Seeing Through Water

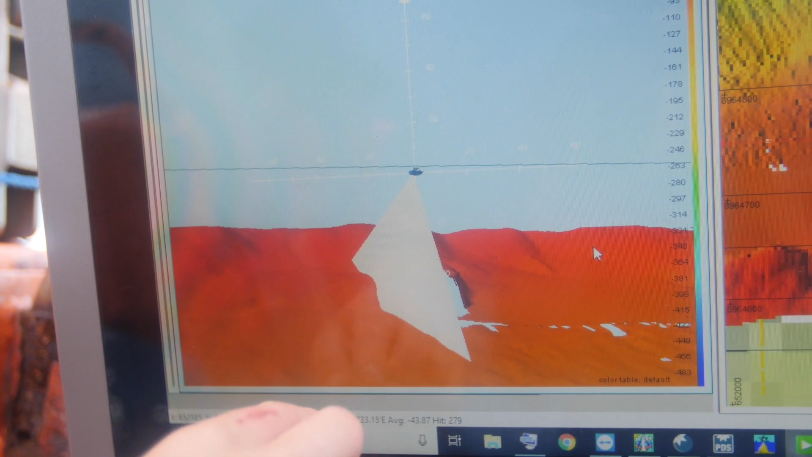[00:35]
We are this little vessel over here and this big swamp that you see here are the beams that the sonar send out.
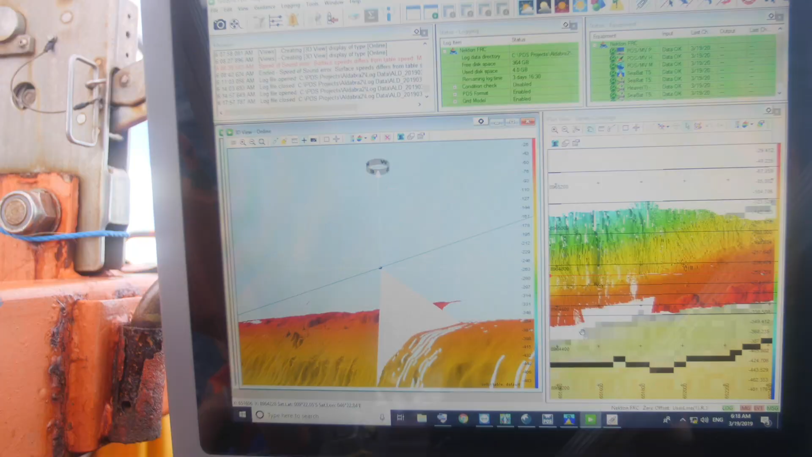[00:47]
Yeah but see it's dropping down so steeply over there.
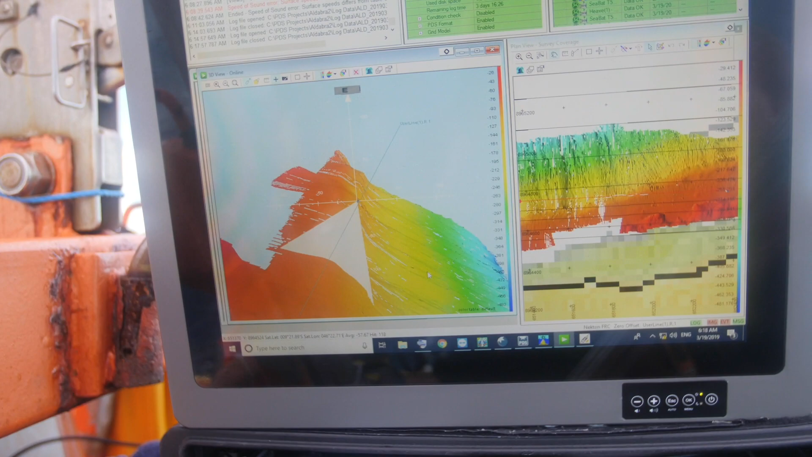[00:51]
That must be a great area for the subs to be in.